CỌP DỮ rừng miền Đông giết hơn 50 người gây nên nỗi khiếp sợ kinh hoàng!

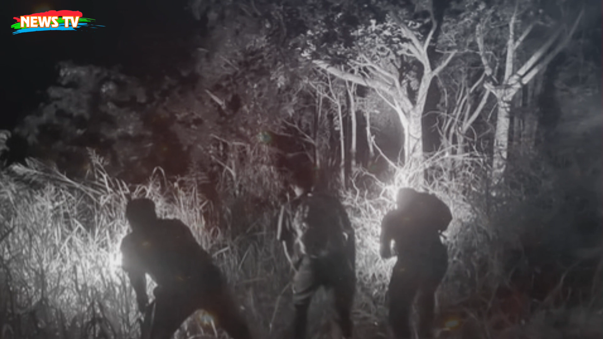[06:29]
Lượng Theo dấu máu còn tươi vương vãi trên lá Đoàn người tiến sâu vào rừng Đi khoảng 2km Một cảnh tượng kinh hãi bầy ra trước mắt Xác
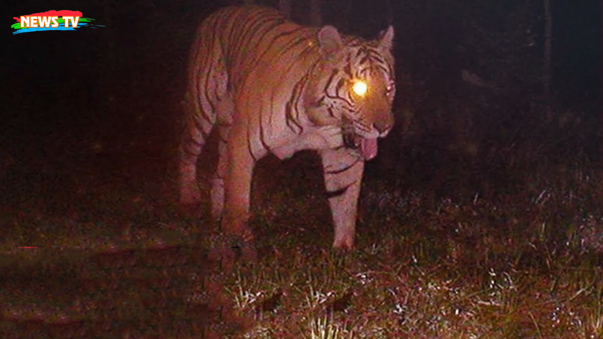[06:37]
anh Chín Lượng chỉ còn một vài khúc xương Một nhúng tóc và một ít ruột non Anh Sáu Mẹo Người sinh ra và lớn lên ở rừng miền đông đã suy luận Cũng như lần trước nó tha xác chị Bảy Cao Đây chỉ là bữa ăn lót dạ Cũng chỉ nhẹ bớt miếng mồi Sau đó nó tha mồi về hang ổ
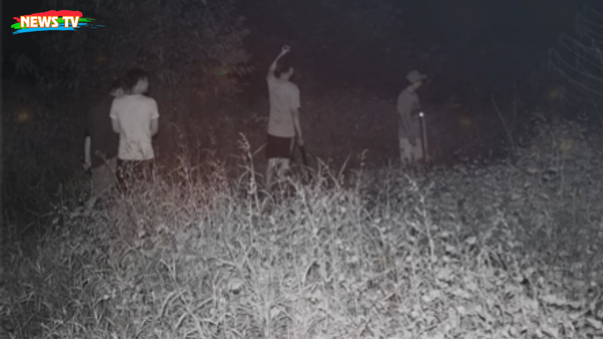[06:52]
Lần theo dấu vết còn vương trên cành cây ngọn cỏ Đoàn người đi trong đêm rừng âm u Suối cái hiện ra trước mắt Đến đây những vết chân cũng không còn Mệt mỏi mọi người định quay về Anh Sáu Mẹo động viên đây có thể là nơi ở của nó Rừng ở đây âm u quá Và lại cọp hay sống bên bờ suối Nghe lời động viên của anh Sáu Mọi
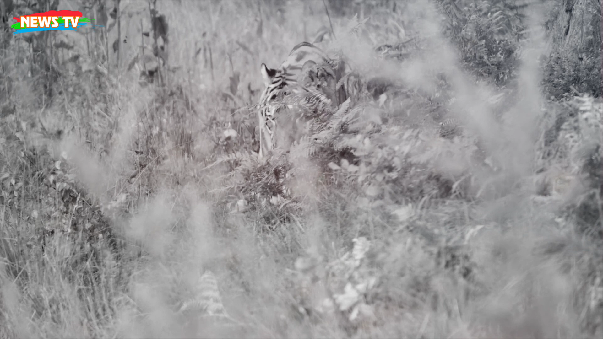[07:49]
mọi người đang chống trọi với cơn buồn ngủ Thì một mùi hôi xuất hiện Ai nế đều giật mình vì trước mắt họ Một con cọp to lớn Lông nửa vàng nửa sám